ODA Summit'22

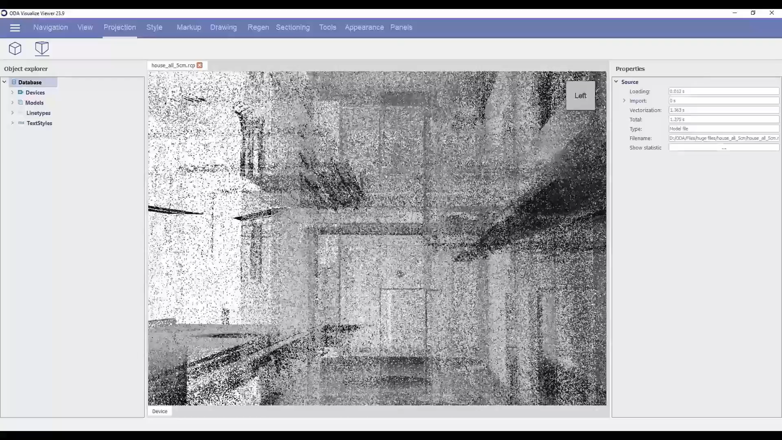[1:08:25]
Our visualization support for point clouds is based on the Autodesk Recap RCS RCP structured point cloud format.
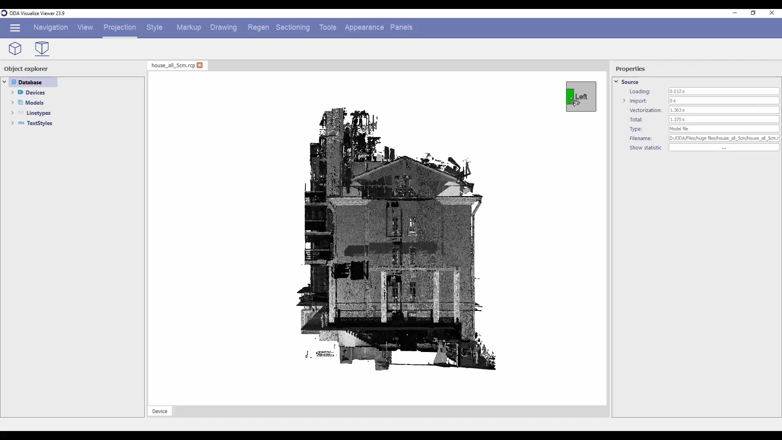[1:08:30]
This format uses spatial trees,
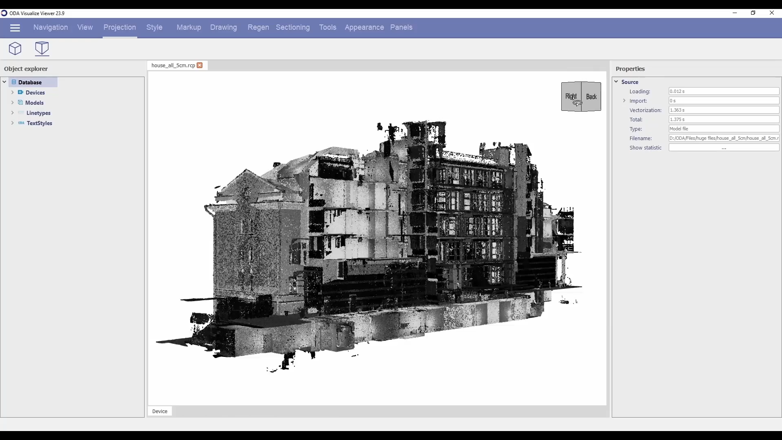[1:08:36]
level of detail and other features to efficiently process huge point clouds.
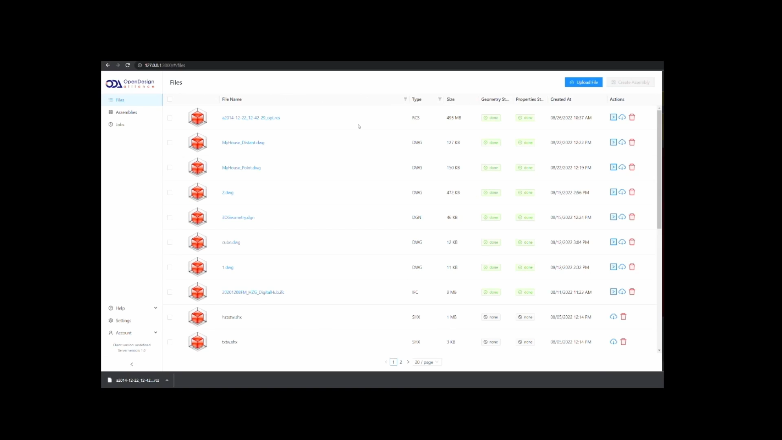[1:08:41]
We convert simple unstructured point cloud formats like XYZ
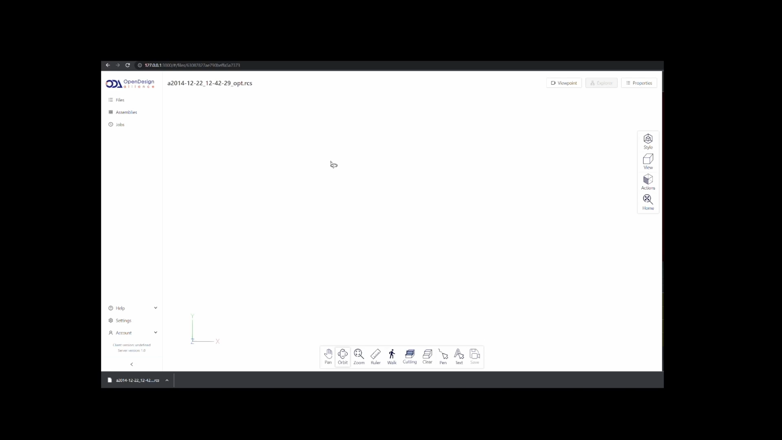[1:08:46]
and PTS to RCS so we can work with point cloud data in a common and efficient manner.
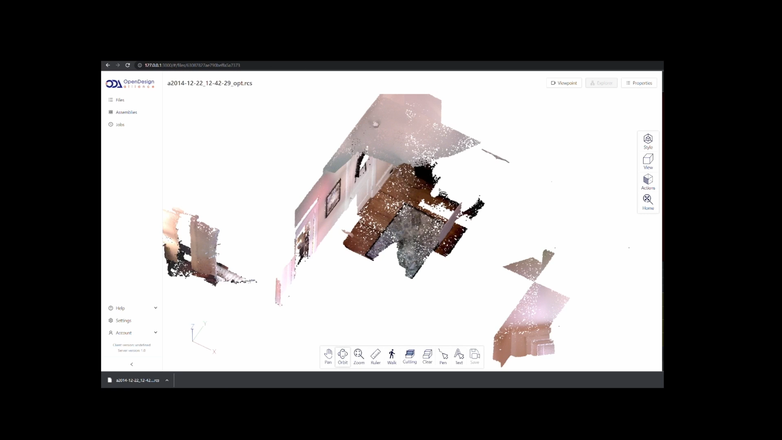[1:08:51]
The RCS format already supports partial loading and unloading.
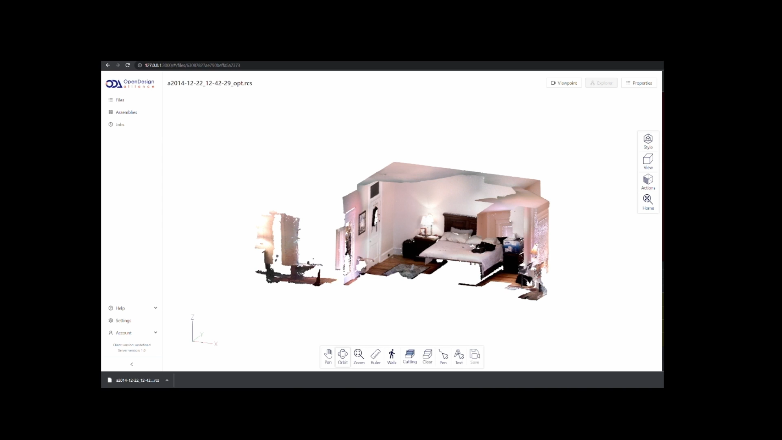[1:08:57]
This year, we significantly increased performance and decreased
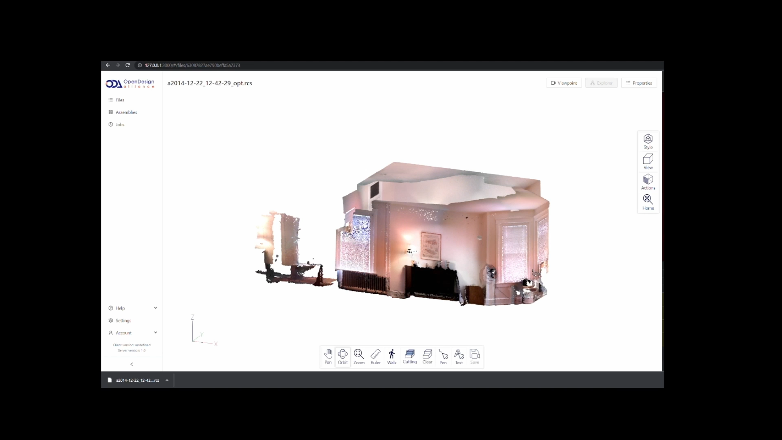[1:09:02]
memory requirements for huge RCS point clouds.
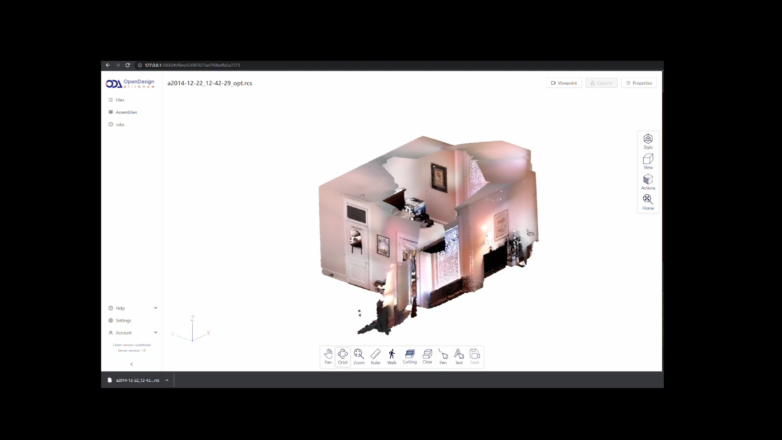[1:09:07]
We also added streaming support for RCS data which is critical for web visualization.